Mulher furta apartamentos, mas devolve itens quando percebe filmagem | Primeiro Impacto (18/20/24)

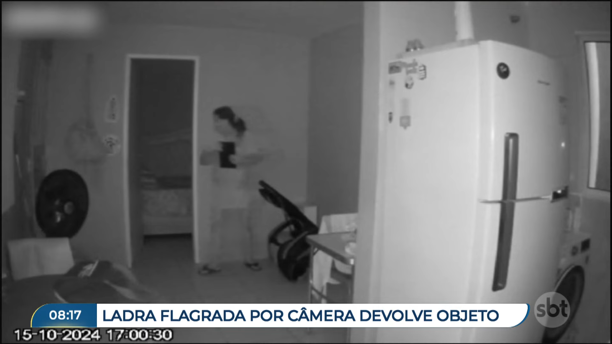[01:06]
Ó, apagou a luz. Mentira. Ah, mentira, Dani. Não, ela não fez isso. Explica o que aconteceu aí, vai. Ela viu que tava sendo filmada, apagou a luz e foi devolver os itens que ela tinha roubado? Exato. Não. Acontece que... Vai levar a luz de volta. Não, acontece que a luz, ô Dani, é aquela infravermelha. Ou seja, ela filma mesmo no escuro. Ó, devolveu tudo. E capaz que se explicou, né? Não, eu só vim ver se tava no lugar. Fui fazer uma limpeza na casa. Jesus amado.